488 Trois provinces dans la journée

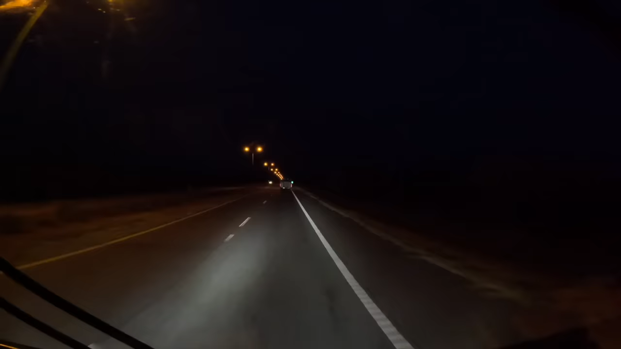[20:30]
grosse nationale et il a pas d'éclairage juste devant nous avec une carriole pleine de chevaux il y en a combien dans cette petite carriole 4 chevaux 5